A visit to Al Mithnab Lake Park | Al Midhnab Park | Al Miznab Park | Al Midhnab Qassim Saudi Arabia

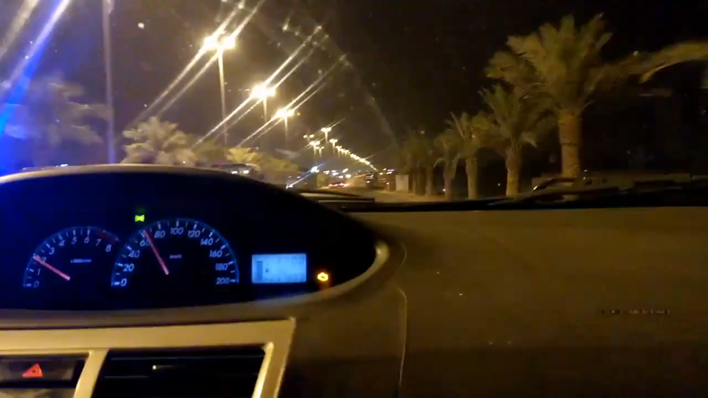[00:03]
اسلام علیکم فرینڈز کیسے ہیں آپ سب لوگ امید ہے کہ آپ سب لوگ خیریت سے ہوں گے میں ایک اور فیملی کے ساتھ یہاں آوٹنگ پہ جا رہا ہوں آج ویکنڈ ہے نا میں
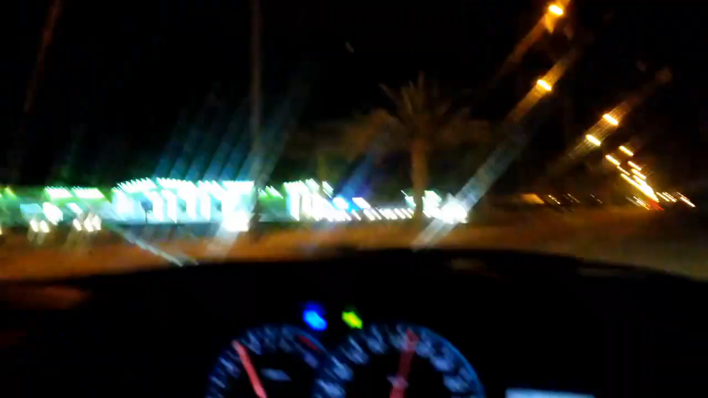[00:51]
یہ جی ایٹی کلومیٹر کے ڈسٹینس پہ مزنب ہے
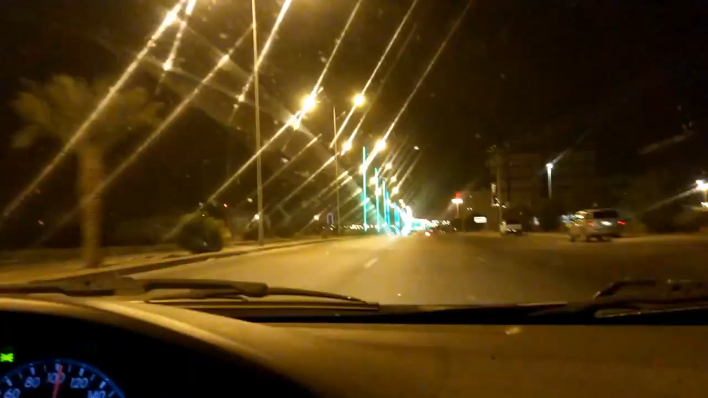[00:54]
اور یہ ہم اس میں انٹر ہو گئے ہیں اور اس کے دونوں طرف بہت ہی خوبصورت یہ خجوروں کے درخت ہیں رات کا سماہ ہے روشنیاں ہیں بڑا
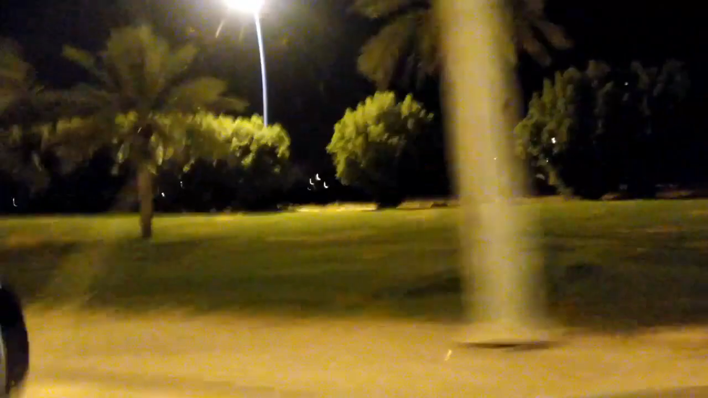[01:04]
مزہ آ رہے ہیں آگے بھی آپ کو دکھاتا ہوں جیسے یہ ہے یہ بلدیہ کا ہے یہ
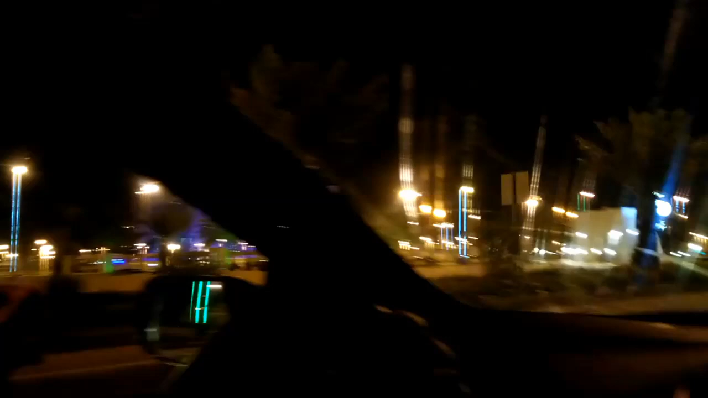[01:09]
میرے لیپ سائٹ پہ یہ خوبصورت بلنگ جو ہے نا مزنب کی بلدیہ کی ہے اور یہ
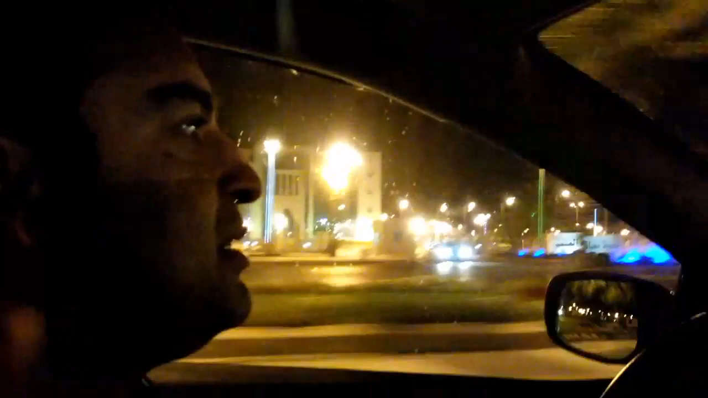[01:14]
مزنب کا سٹارٹنگ انٹرنس ہے بہت خوبصورت سا یہ راؤنڈ آباؤٹ ہے یہ دیکھیں
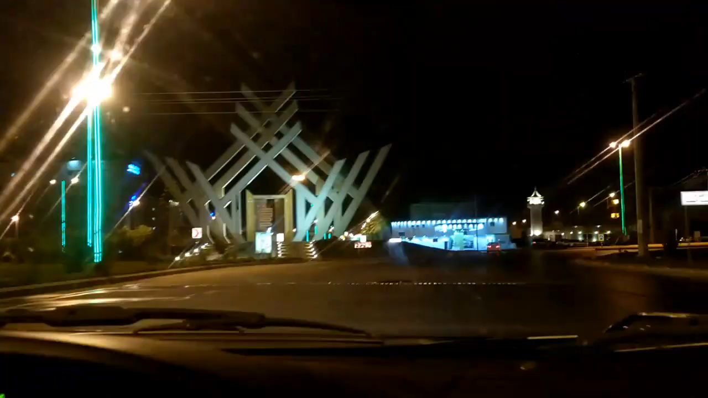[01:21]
واؤ کتنا پیارا راؤنڈ آباؤٹ ہے یہ اس
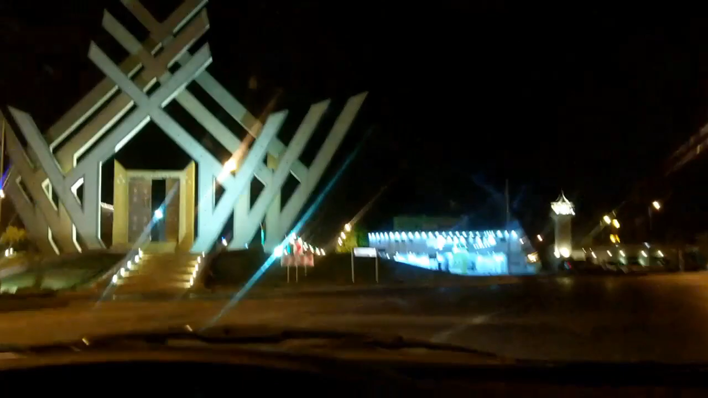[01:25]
سٹی کا سب سے بڑا راؤنڈ آباؤٹ ہے بڑا خوبصورت ہے یہ
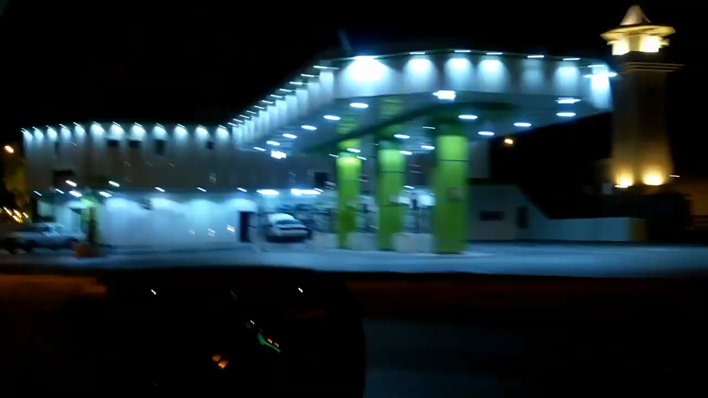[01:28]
ماشاءاللہ سے بہت خوبصورت یہ ایک سٹی ہے اور ہم نے روڈ کے دوسری سائٹ پہ یہ بس
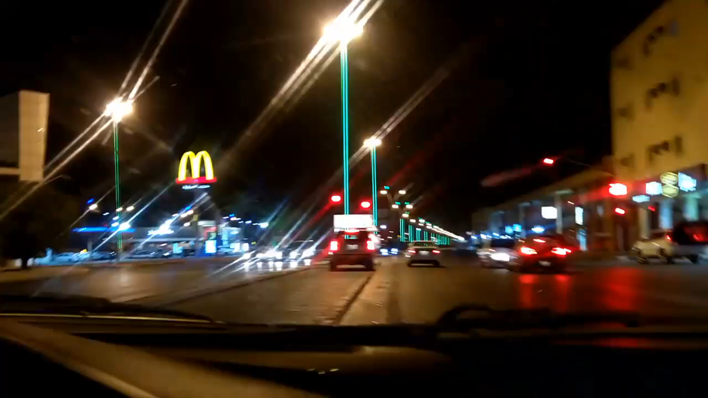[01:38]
یو ٹرن لینے ہیں وہاں پہ خوبصورت سا پارک آ جائے گا یہ بس اشارے پہ
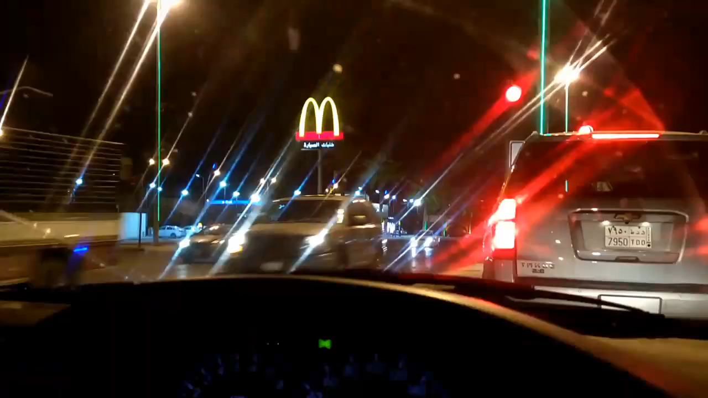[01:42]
میں رکھا ہوں اور جیسے ہی اشارے سے میں ٹرن لیتا ہوں تو آپ کو دکھاتا ہوں یہ اشارے سے دوسری سائٹ پہ ٹرن لے لیا یو ٹرن اور یہ رہا مزنب کا